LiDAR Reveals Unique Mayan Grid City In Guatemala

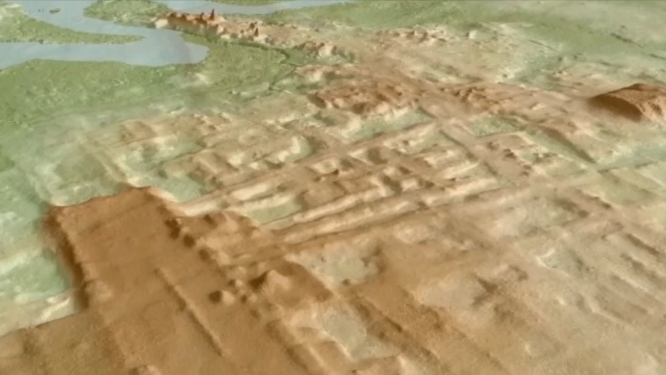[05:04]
Imaging work really was impressive that they did here. Things they never saw before.
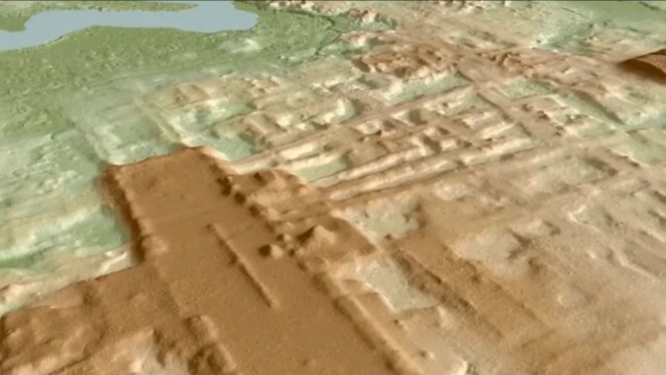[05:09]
Large city laid out in a grid-like system. This place was originally discovered in 1995 and mapped out,
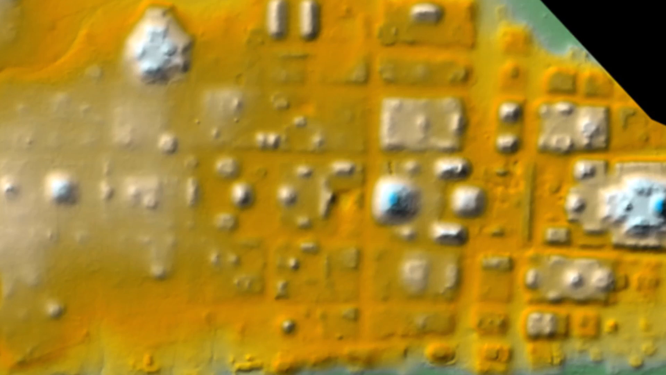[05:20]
but they thought with the new improvements and LiDAR and some other things, they should re-look at this site. This huge Mayan city was detected here when new LiDAR work was done.
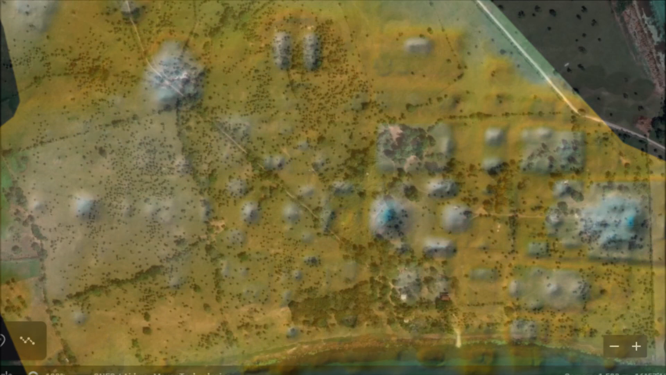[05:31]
So that is a video coming from Guatemala, a Mayan city.
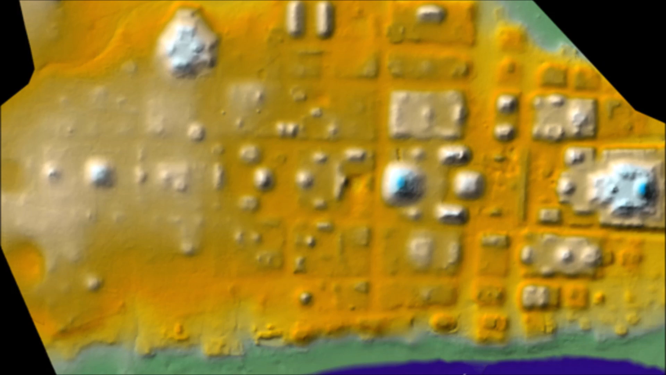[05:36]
What's actually here detected through LiDAR work. Always fascinating to look at that.